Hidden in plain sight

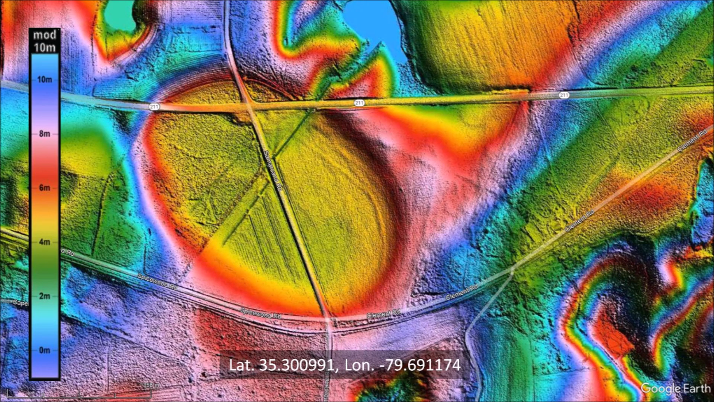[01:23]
The orientation is important because the Glacier Ice Impact Hypothesis proposes that the Carolina Bays were created by oblique secondary impacts of glacier ice chunks ejected by one or more extraterrestrial impacts on the Laurentide Ice Sheet. A satellite image of the same area shows some plowed fields and tree groves,
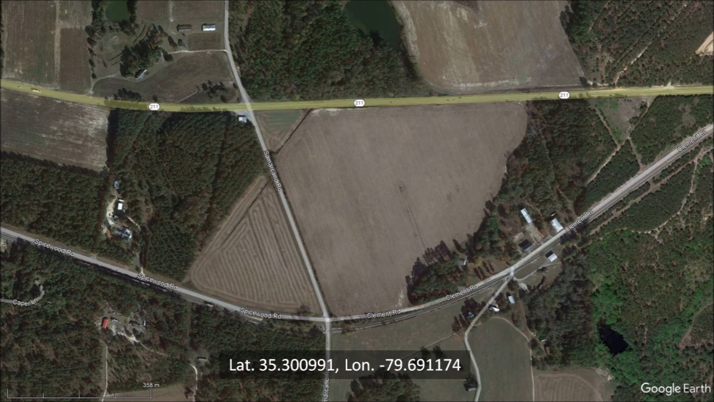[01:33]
but hardly any trace of the Carolina Bay.
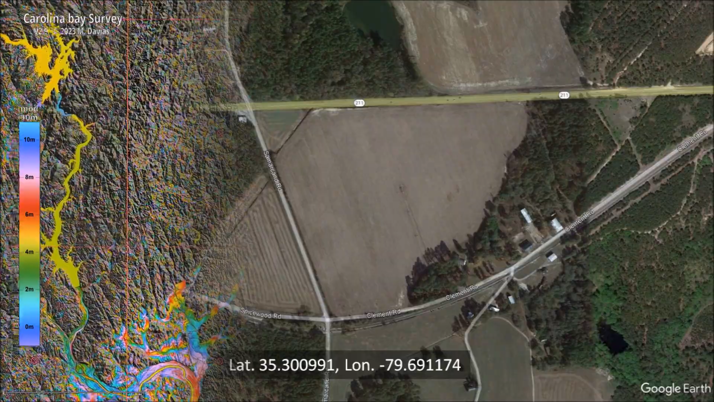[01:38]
The terrain on which this bay is found is very hilly, but as we zoom in on its location,
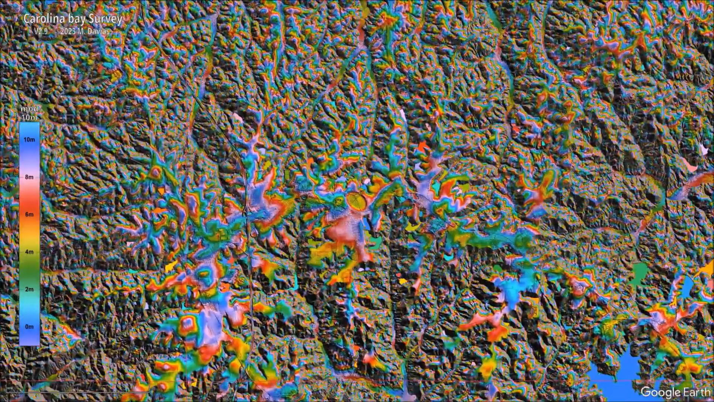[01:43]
we can see that the bay is on a small flat area of the landscape.
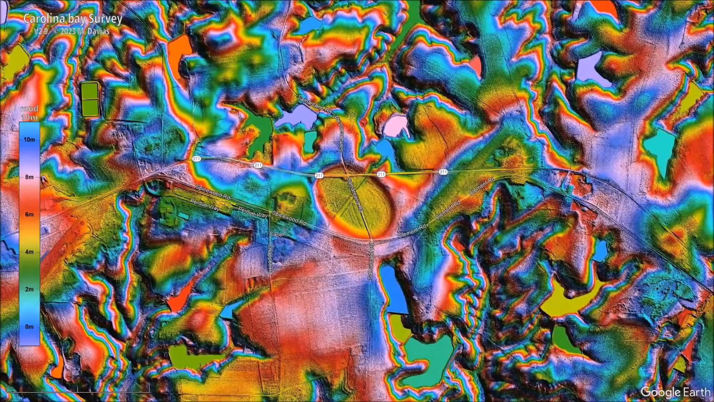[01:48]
Carolina Bays are sandy structures that are easily eroded on uneven terrain.
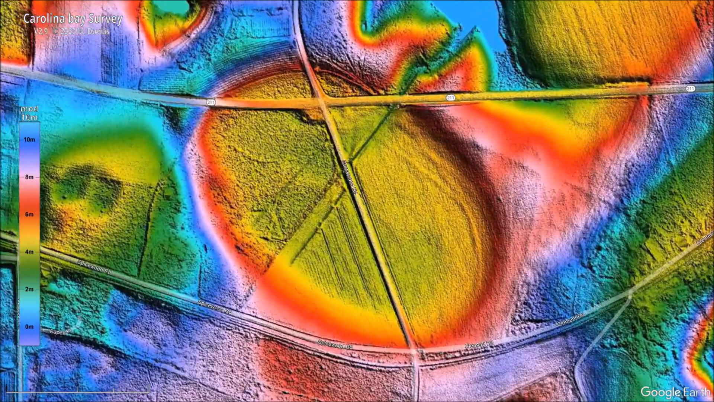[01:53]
From the colorized topography of the LiDAR image, we can tell that the rim of the bay is 2 to 3 meters higher than the center of the bay.
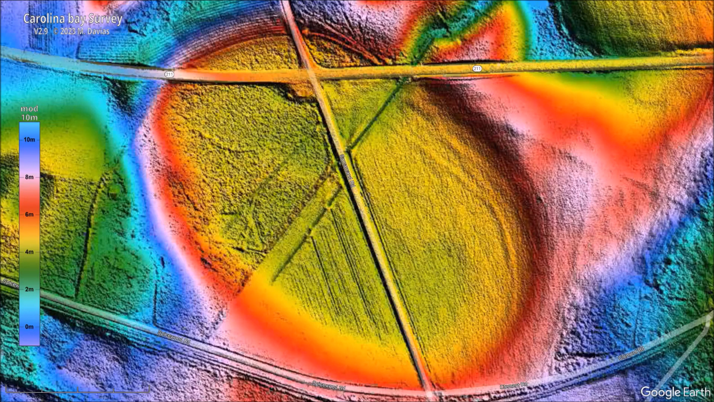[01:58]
I selected 11 points along the perimeter of the bay and fitted them with an ellipse by the least squares method. All the points are on the ellipse and the fit demonstrates that this Carolina Bay has a mathematically elliptical geometry. The bay has a length of 727 meters and a width of 518 meters. The azimuth of 130.5 degrees points just west of Lake Michigan, which after adjusting for the rotation of the Earth should correlate with the point from which the ice chunk that made this bay was launched.
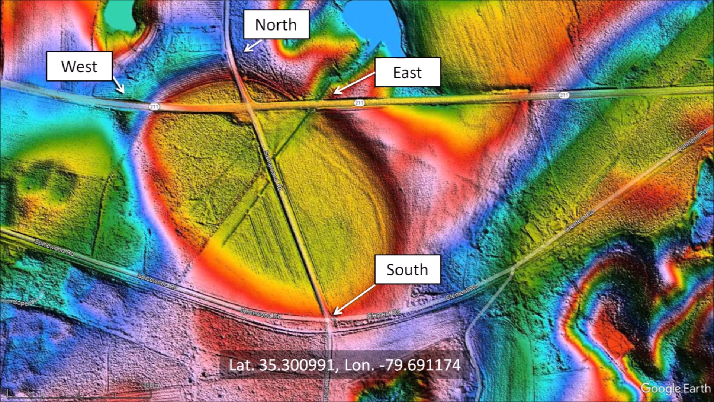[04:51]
We can examine the surface features at the north, east, south and west crossings using the street view feature of Google Maps. Samarkand Road crosses the north rim of the bay.